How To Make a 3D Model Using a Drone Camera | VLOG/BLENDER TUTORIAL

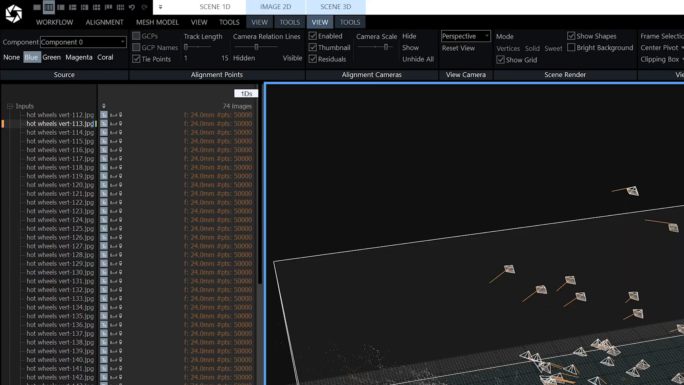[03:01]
Now time to go to the mesh model tab and click on set reconstruction region.
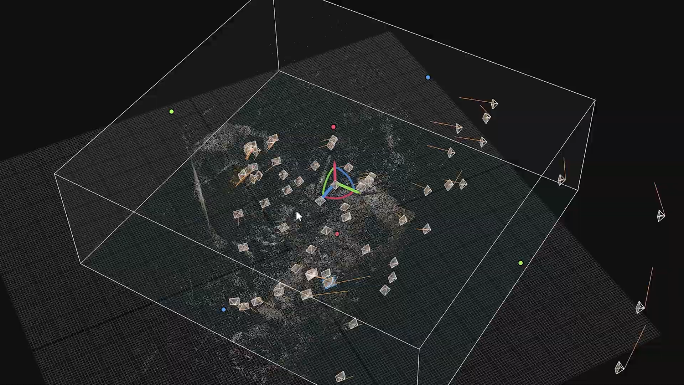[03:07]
This will make sure you create only the part of the model that you need. After that it's time to create the mesh. I suggest by starting with the normal details.
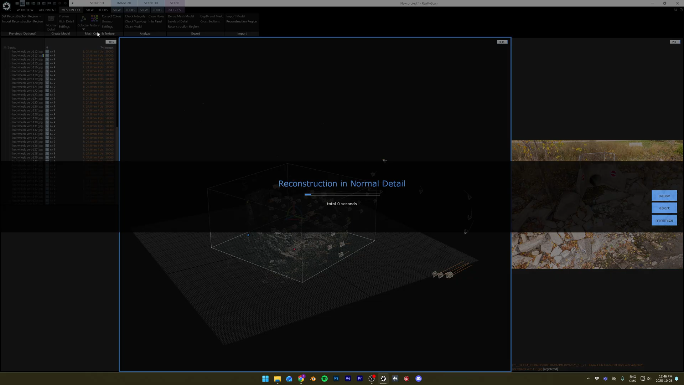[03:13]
Usually this is enough. But if your model doesn't look good you can try a high detail which will take way more time to process and sometimes you don't get better results.
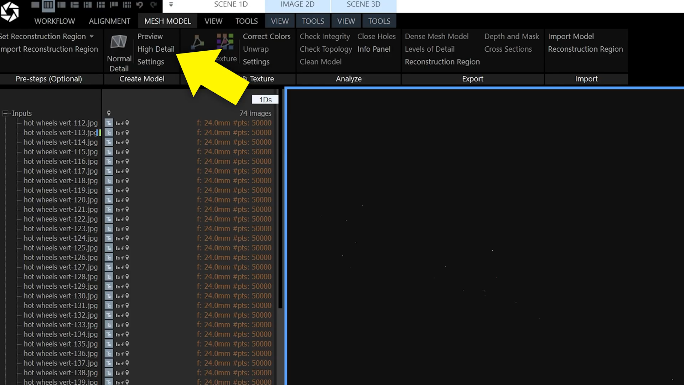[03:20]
When the process of creating the mesh is done it'll look like it snowed all over it.
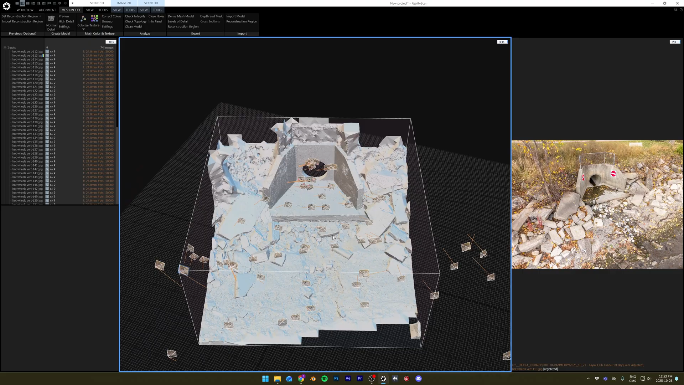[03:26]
Don't worry that's normal because there's one extra step before your model is done. Time to create the texture. Again in the mesh model tab click on texture.
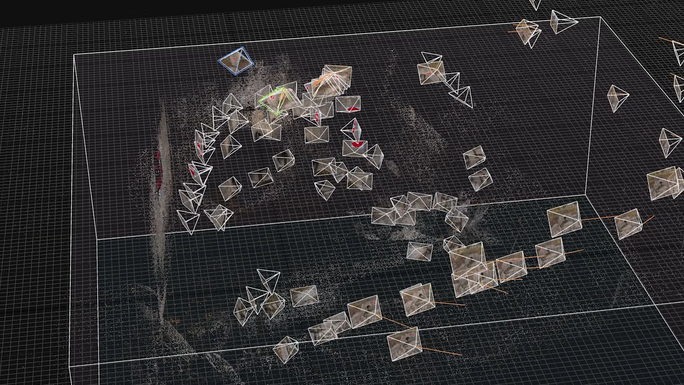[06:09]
I could use the first photo shoot along with the second one.